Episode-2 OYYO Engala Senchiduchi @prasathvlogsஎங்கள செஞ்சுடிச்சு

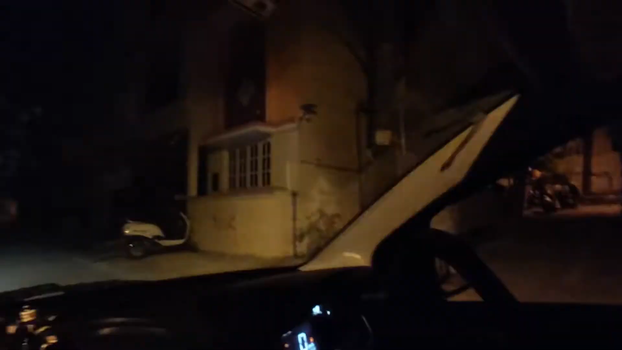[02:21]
மெயின் அங்கே பாருங்க, ஒருத்தர் பேக்கில் எதுன்னு வராப்புல அப்பாவும் கிடையாது. நம்ம ஒன் மெயின் இவன் சொல்லலை, இவங்க தெரில,
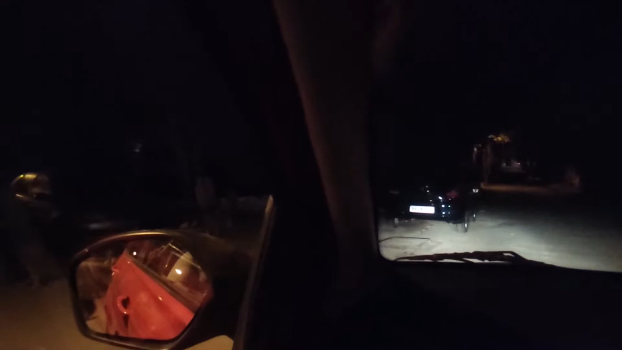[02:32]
புது பையன் புது இடம் கன்ஃபியூஷன் ஆகுறாப்புல. என்னடா ரெண்டு தெரு ரெண்டு தெருல மாத்தி மாத்தி போயினுங்க. இதோ இதான் மேடு.
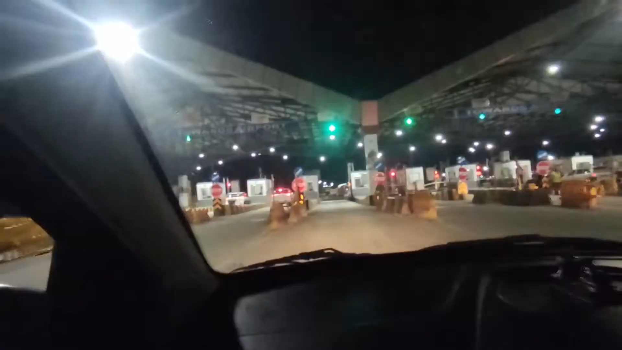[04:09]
பெங்களூர் விட்டு வெளியே போறதுனா ஃபிஃப்த் டோல் கேட் இப்ப நம்ம கிராஸ் பண்ண போறோம். இதுதான் வந்து பெங்களூருடைய லாஸ்ட் டோல் கேட்.
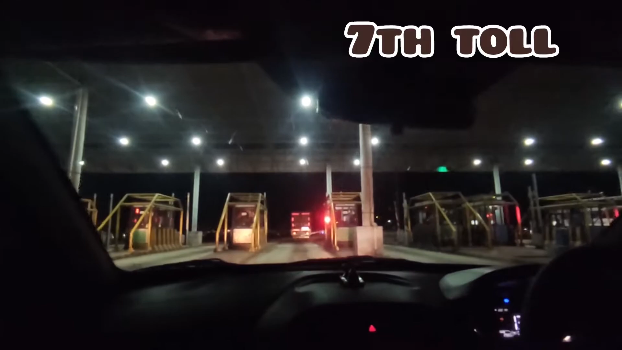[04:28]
ஆல்மோஸ்ட் நம்ம வந்து 6 டோல் கேட் கிராஸ் பண்ணிட்டோம். இது 7th டோல் கேட். யோ 6 கிராஸ் பண்ணதா 7 வரும்.
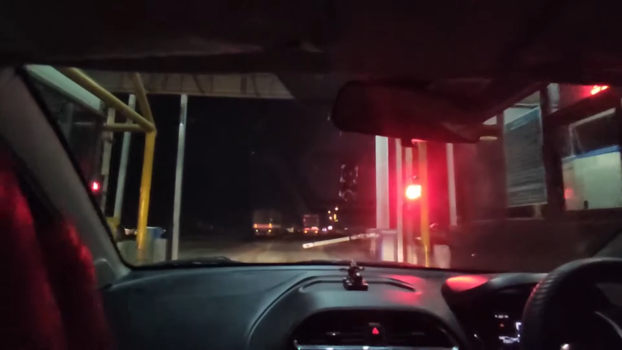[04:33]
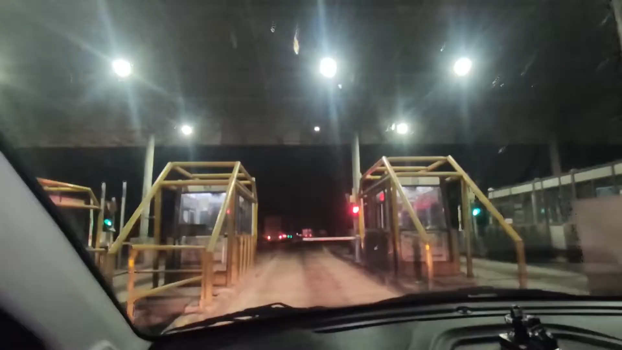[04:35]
இது வந்து 8th டோல் கேட் நம்மளுடைய ட்ரிப்ல.
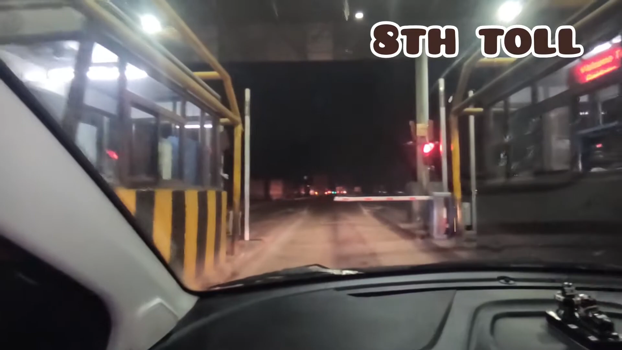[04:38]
8th டோல் கேட் தான் கன்ஃபார்ம் சார். 7க்கு அப்புறம் 8 தான?